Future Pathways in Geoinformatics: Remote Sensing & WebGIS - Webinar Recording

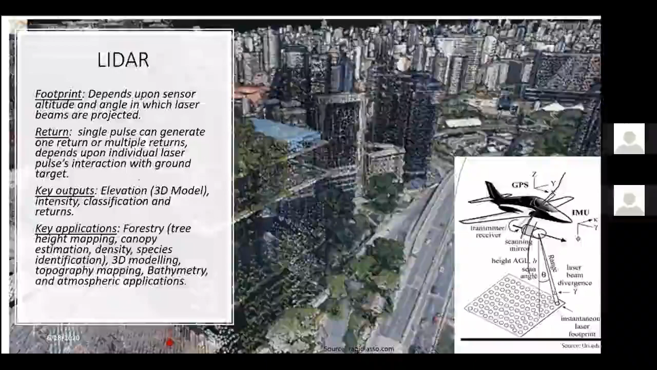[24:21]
The atmospheric application is slightly different than what you have discussed so far, because this is something of pointing up lidar, where the lidar energy has been sent towards atmosphere and the interaction with the particles in atmosphere, especially with the aerosols and clouds, can be picked up by this pointing up Doppler lidars.